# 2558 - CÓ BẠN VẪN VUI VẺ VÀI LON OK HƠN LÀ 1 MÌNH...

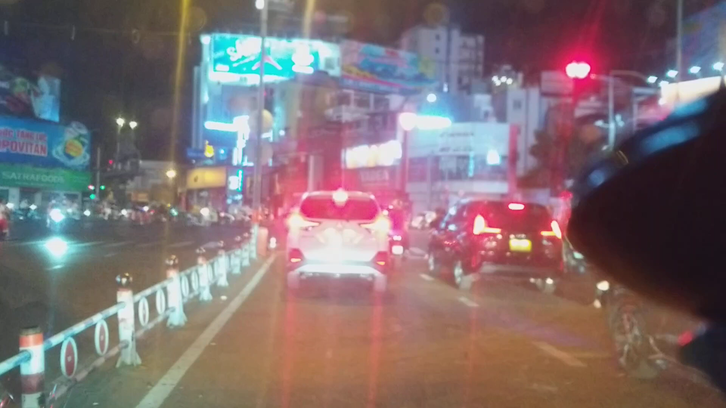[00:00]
Xin chào tất cả mọi người hôm nay là tối mùa 1 Tết bây giờ là đã 22 giờ mấy rồi nó đưa người nhà đi ra bến xe ở ngay phòng của lão đó để đi nha nha Nga Trang chơi nhưng mà mình không đi mình không thích đi một trong
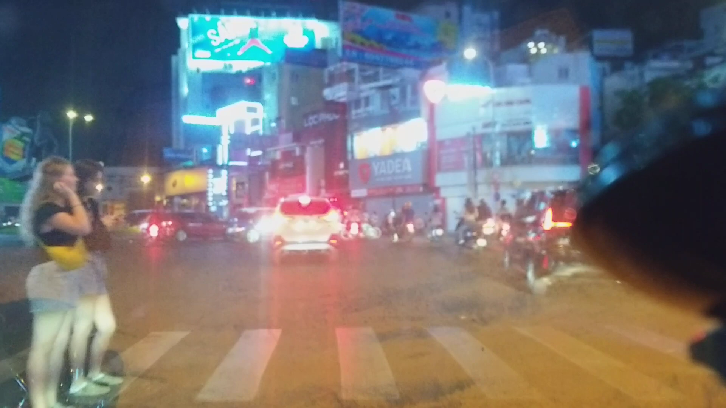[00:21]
tâm trạng không có thích đi nên là ở nhà hôm nay sẽ ở nhà một một mình sẽ tự thử cho mình mấy lông bia đi đúng không Bây giờ mới có 10 10 22 giờ mấy
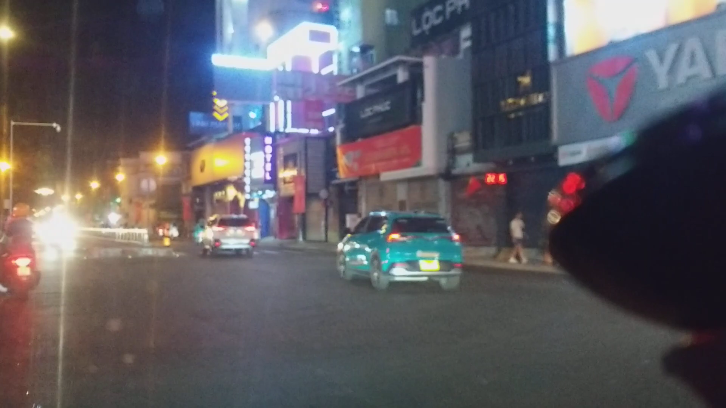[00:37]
giờ đang ở đường cách mạng 88 ở ngã 3 chỗ vụ động thiên dương
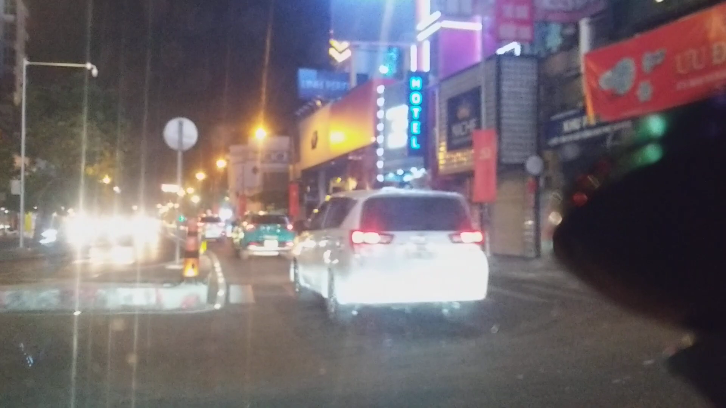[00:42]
nhỏ có ông thanh giống á ừ ừ anh đang đường cách mạng 8 đi một chút nữa là
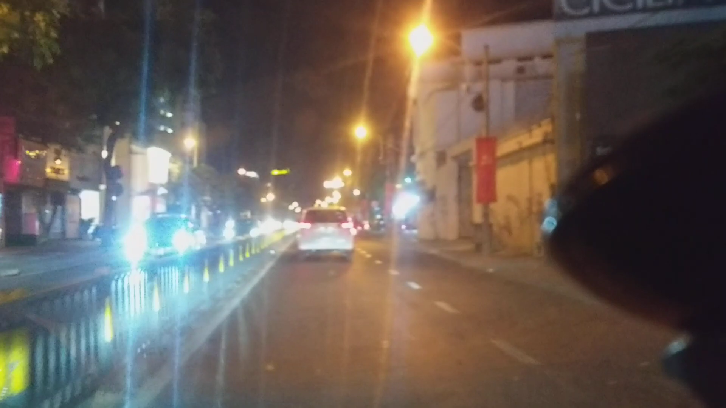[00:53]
không chia sẻ một buổi tối ở Việt Nam ở thành phố Hồ Chí Minh bên bên bên phải của mình nữa là trung tâm giải trí chống đồng đó đồng này là nếu mà nói về vô coi thì cách chắc cũng mười mấy mấy mấy năm 20 năm có không có vô
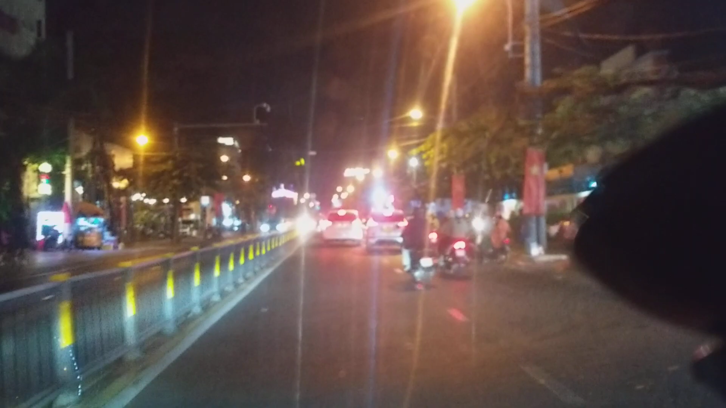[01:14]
đây nhưng mà lúc trước tưởng là nó không biểu diễn nữa bây giờ thấy nó biểu diễn lại là trung tâm ca nhạc chống đồng thường ở đây là cũng như là vui vẻ tấu hài cũng như là bình dân thì người ta hay ghé đây với lại mấy người mình bình dân sống đời thường mà kiểu như là ở một tầng lớp thường thường bình bình thì nó phù hợp với đây còn có những cái chỗ mà nó sang trọng nó có vẻ cao cấp hơn thì chỗ khác